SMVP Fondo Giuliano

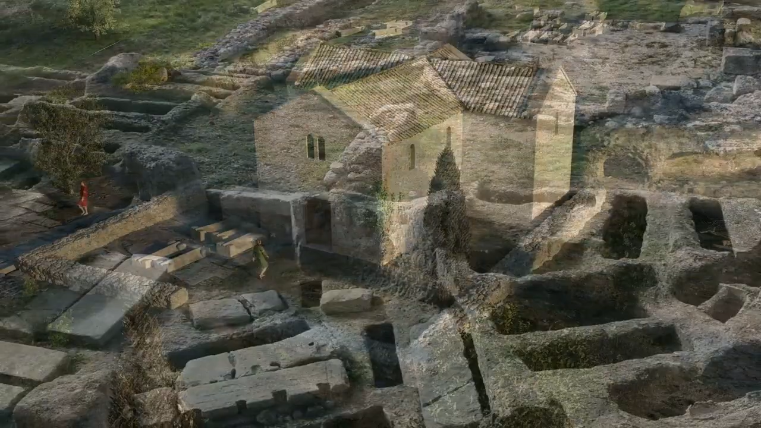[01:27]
Nell'area circostante si estende una grande necropoli rupestre con tombe scavate in corrispondenza degli affioramenti della roccia o all'interno di grotte.